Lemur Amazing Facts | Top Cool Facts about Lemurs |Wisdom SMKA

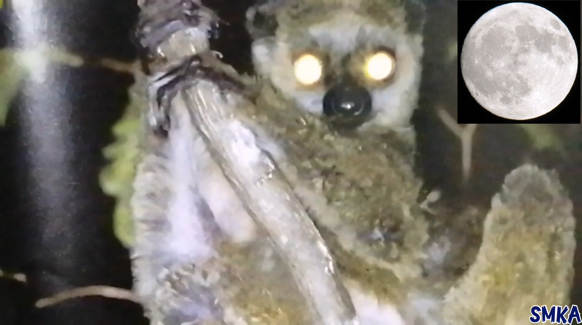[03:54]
Some rain forest lemurs look for food at night. Other lemurs move about from time to time during the day and the night.